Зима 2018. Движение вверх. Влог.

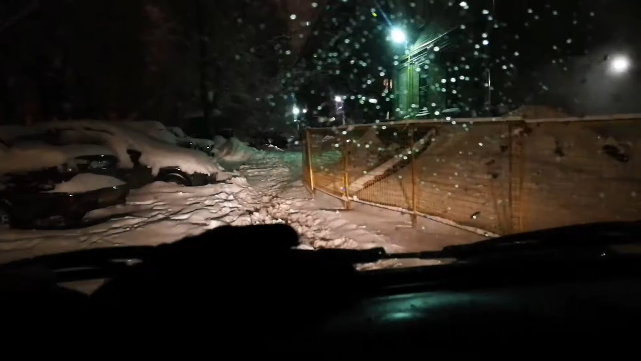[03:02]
Как нет? Ты чего? Мы не проедем. Ты что, с ума сошел? Проедем. Мы не проедем.